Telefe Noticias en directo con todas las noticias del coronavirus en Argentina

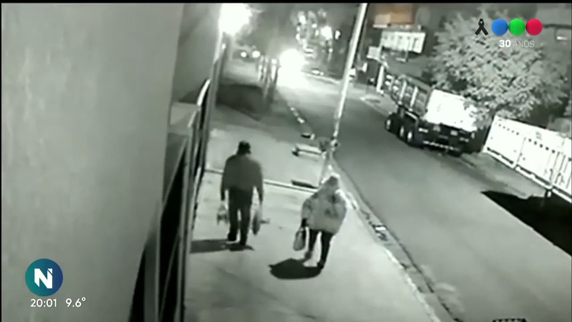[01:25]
Los delincuentes, como monos, esperaron que pasara una pareja y se descolgaron desde un poste para atacarlos desde atrás.
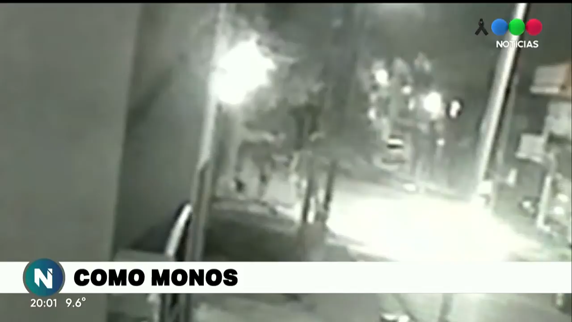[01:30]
El video completo de un asalto que desafía la capacidad de asombro.
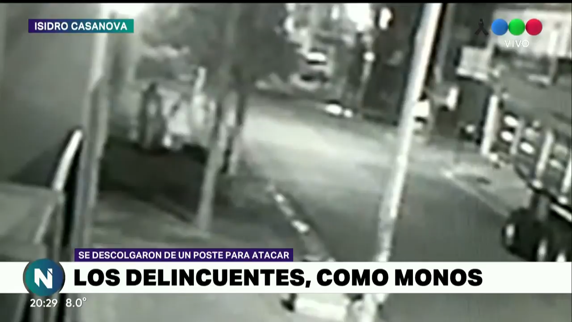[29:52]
trepados a un poste fíjate ahora por favor pasan las víctimas se descuelgan de repente uno dos e iba al tercero y atacan al hombre que caminaba junto a su mamá insistimos se treparon los esperaron bajaron y los atacaron